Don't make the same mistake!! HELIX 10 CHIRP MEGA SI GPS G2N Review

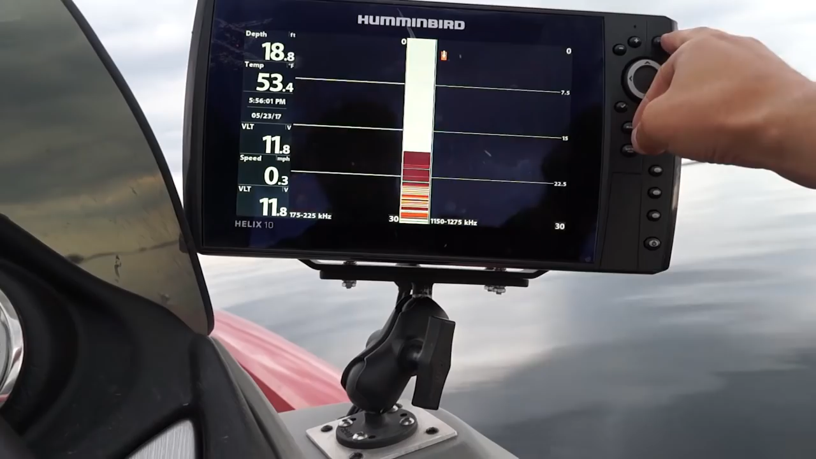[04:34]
On screen: depth 18.8 ft, water 53.4°F, speed 0.3 mph
Don't have to worry about any of that. The things that I don't like are,
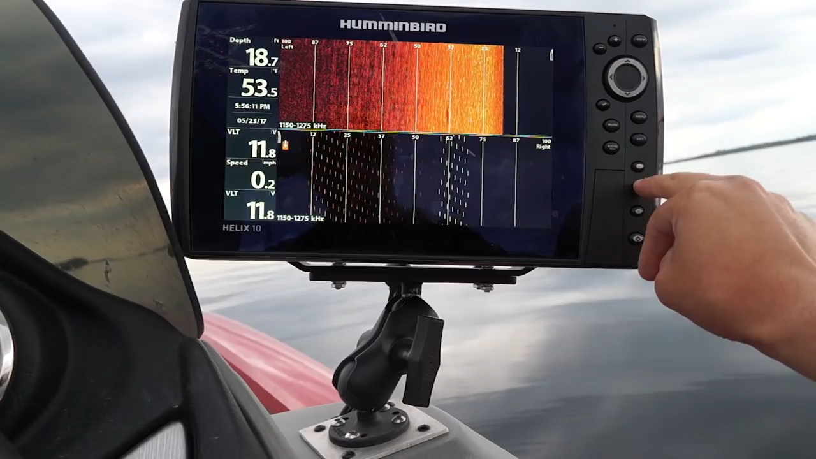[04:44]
On screen: depth 18.7 ft, speed 0.2 mph
I need more buttons of these, I need at least probably five for what I want to do.
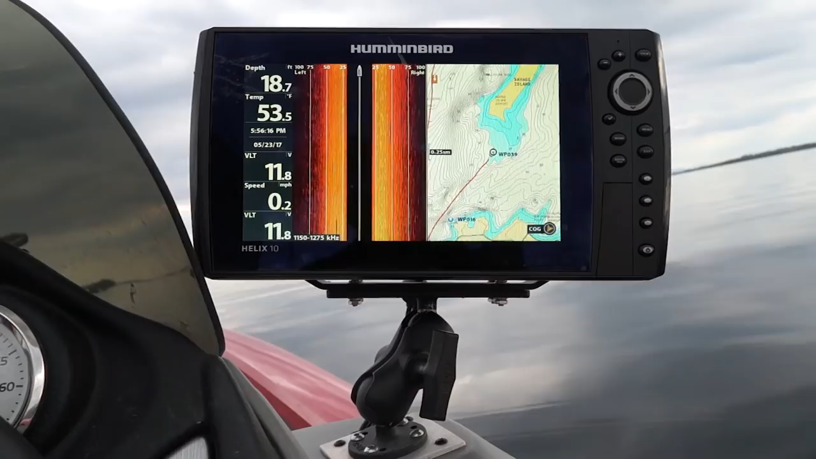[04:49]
On screen: depth 18.7 ft, water 53.5°F, speed 0.2 mph
I haven't figured out what screens I really want to do at the same time, fly on the screen, because it is a little difficult to figure that all out, it depends on what type of fishing I am doing. When I am in for shallow water, the sight imaging is good because I can see left to right and see if there is any structure around me.
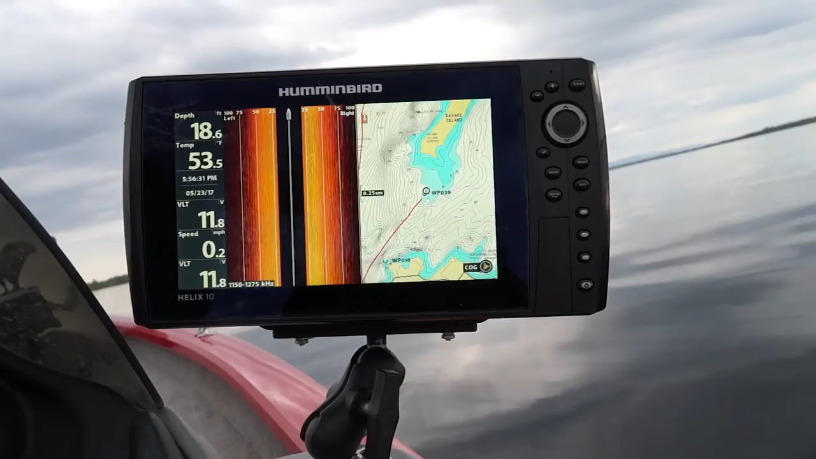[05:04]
On screen: depth 18.6 ft, water 53.5°F, speed 0.2 mph
So I want to be able to change that quick. The one thing that I should have done, and this is the big thing, is I should have bought two of these.
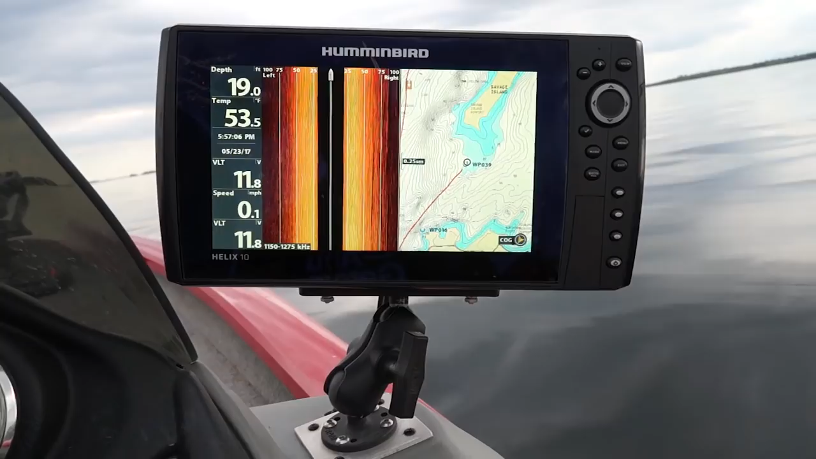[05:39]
On screen: depth 19.0 ft, water 53.5°F, speed 0.1 mph
They are cheaper than Lowrance for the size, you are really getting the touch screen advantage to it. So that is a big thing. That is the one thing I don't like. Number two I don't like is I need more buttons on the side.
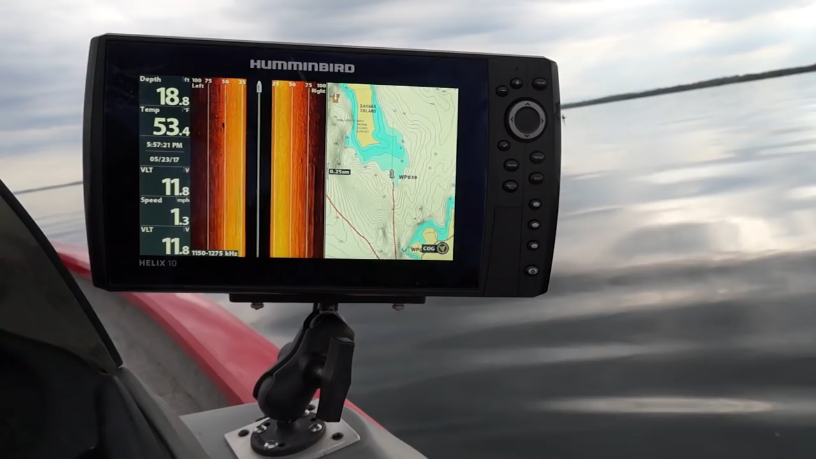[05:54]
On screen: depth 18.8 ft, speed 1.3 mph
The settings are a little easy to get into and some of them are a little more difficult.
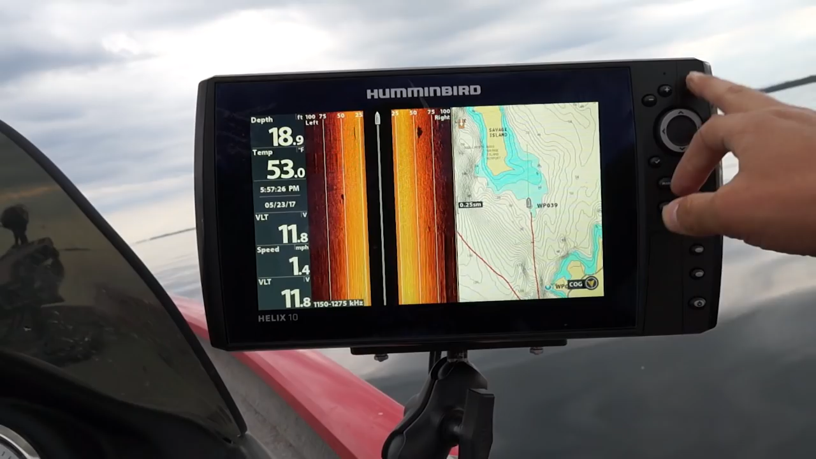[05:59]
On screen: depth 18.9 ft, water 53.0°F, speed 1.4 mph
They have an advanced mode right now so there is push menu once, push menu twice, and you can get into everything you need to.
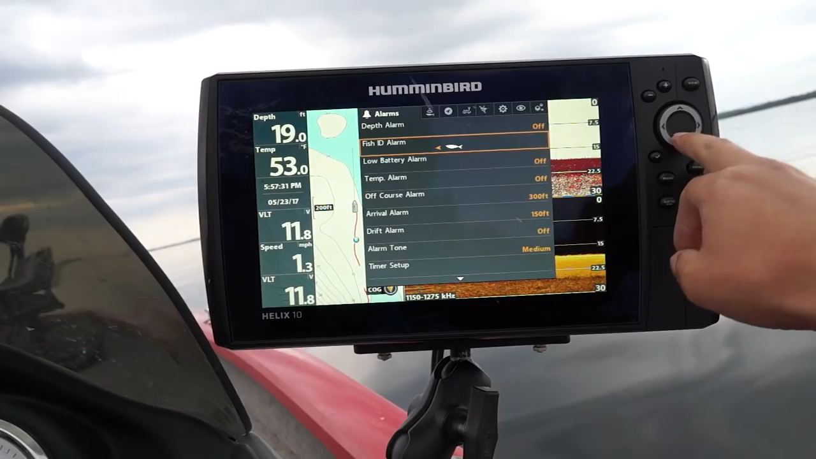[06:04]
On screen: depth 19.0 ft, speed 1.3 mph
There is hundreds of different settings and offsets and all sorts you can do.
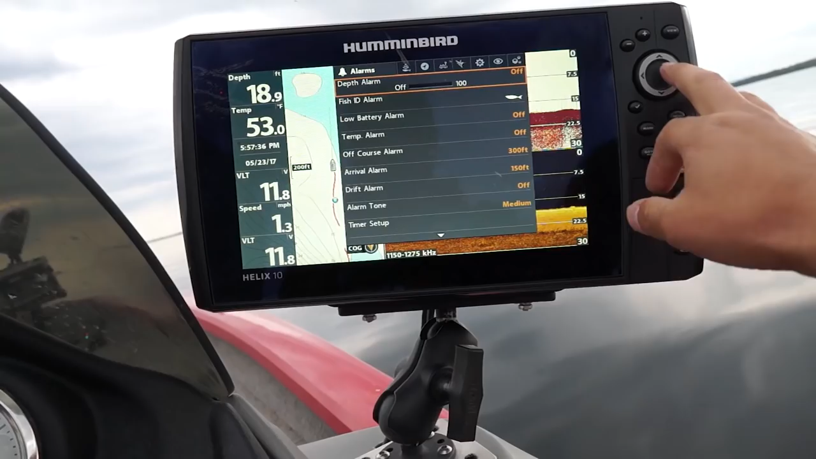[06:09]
On screen: depth 18.9 ft, water 53.0°F, speed 1.3 mph
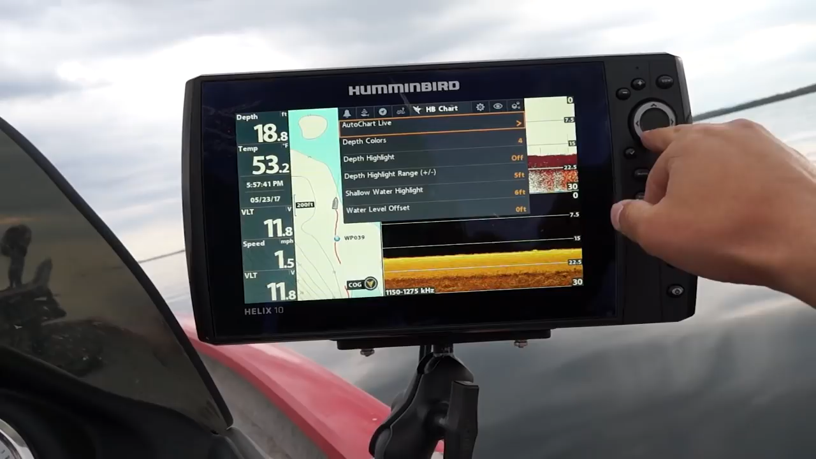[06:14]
On screen: depth 18.8 ft, water 53.2°F
It is nice that they put a little hummingbird in one here that I can change my auto chart live, all that stuff. That stuff that if you buy it you are going to have to play with it.
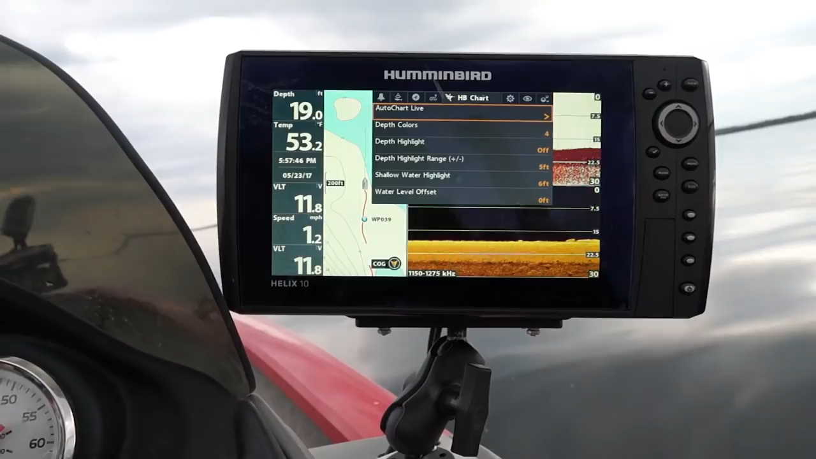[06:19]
On screen: depth 19.0 ft, water 53.2°F
Watch my other YouTube videos on how to install this at Bennett Bass Fishing on YouTube.
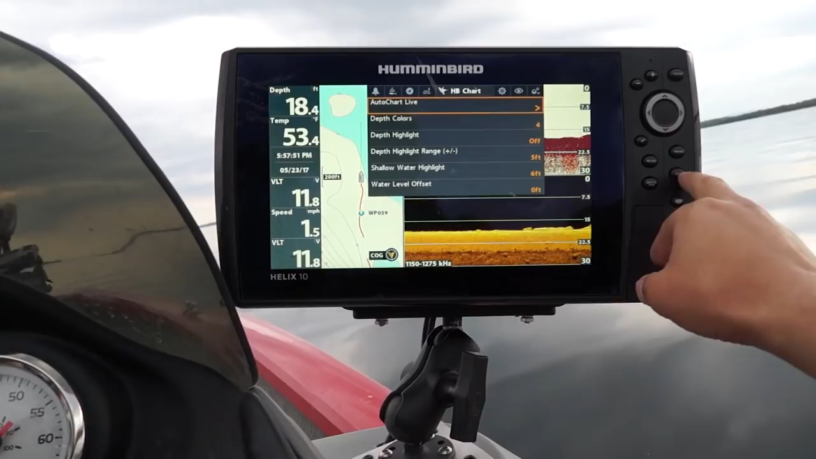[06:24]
On screen: depth 18.4 ft, water 53.4°F, speed 1.5 mph
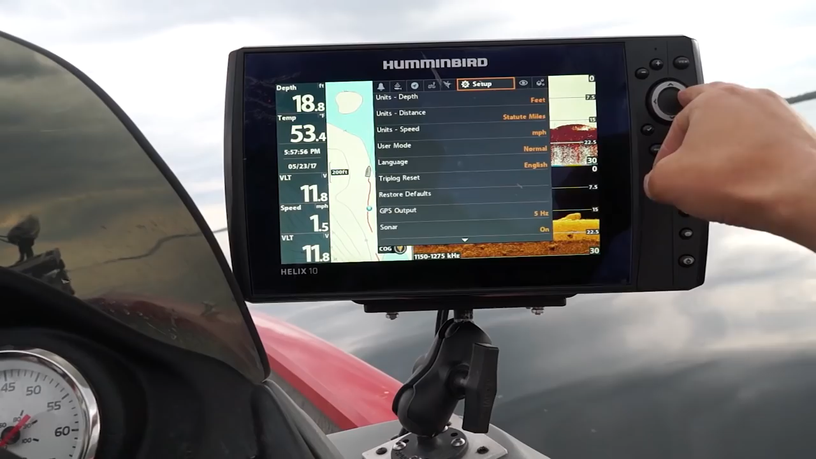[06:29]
On screen: depth 18.8 ft, water 53.4°F, speed 1.5 mph
And there is all sorts of stuff that you can do with this machine that I couldn't even imagine before I had this.
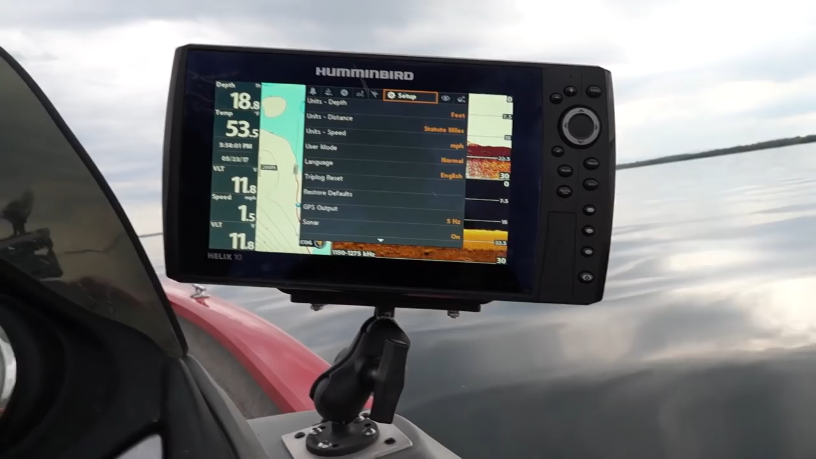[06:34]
I didn't even know this stuff was possible and I have seen videos of it. The detail is absolutely insane. So let me exit this and let me go back to, I mean this is a boulder field. I know that it is here. The rocks are kind of spaced out quite a bit. So you won't know what holds bass until you land on that one rock.
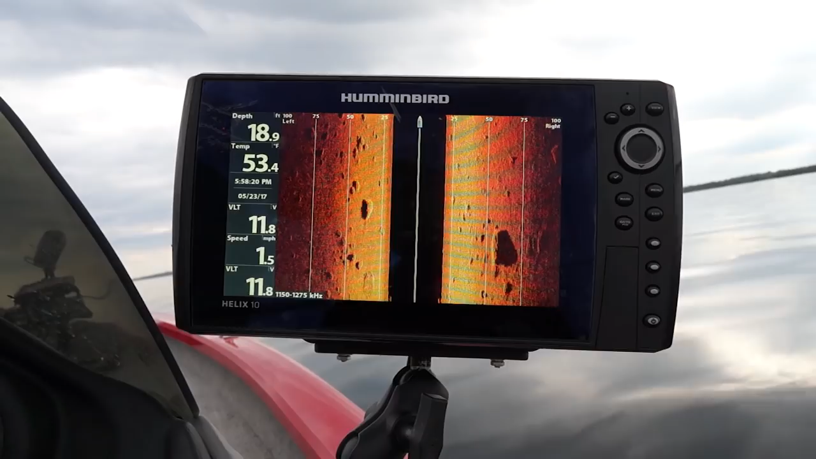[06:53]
On screen: depth 18.9 ft, water 53.4°F, speed 1.5 mph
I know I am coming up to a little pier up here or a little jetty. That you can see from the surface but there is a rock field leading up to it that you
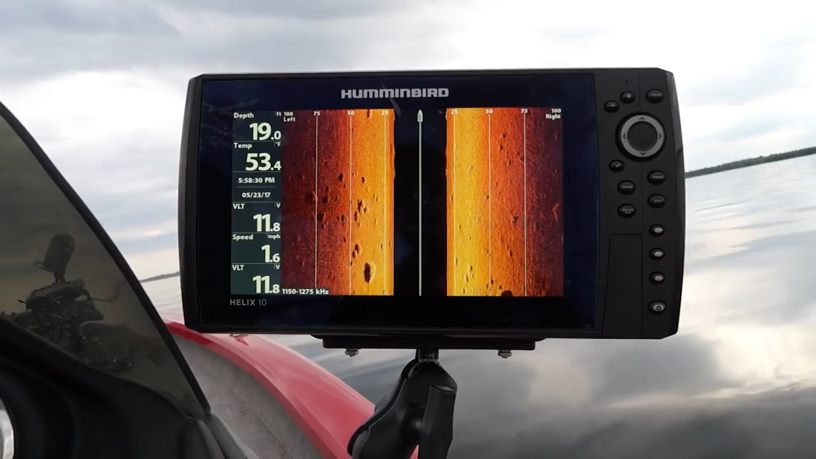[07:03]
On screen: depth 19.0 ft, water 53.4°F, speed 1.6 mph
won't see until the water is clear and you can drive right over it. And then you are scaring the fish. This will let you know within 100 feet left and right of where those fish are or where the fish could be and where those rocks are.
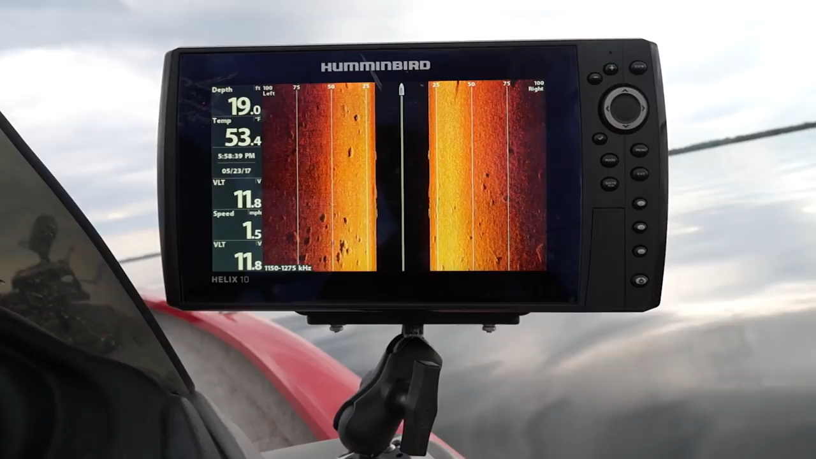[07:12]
On screen: depth 19.0 ft, water 53.4°F, speed 1.5 mph
So it is really a great product. I would suggest buying two if you need to.